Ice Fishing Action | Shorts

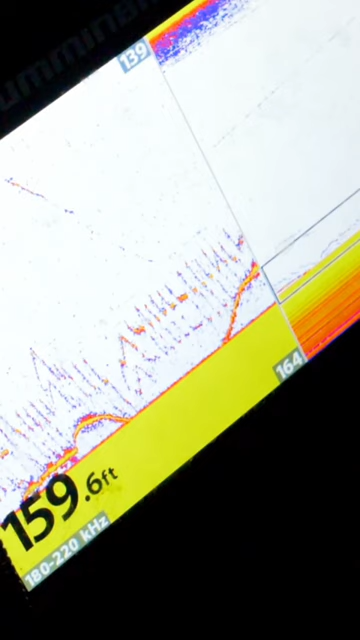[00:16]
On screen: depth 159.6 ft
but the fishing's been good you know we're watching these fish come along the bottom we've got it zoomed in so you're only actually catching that bottom 20 feet there and you can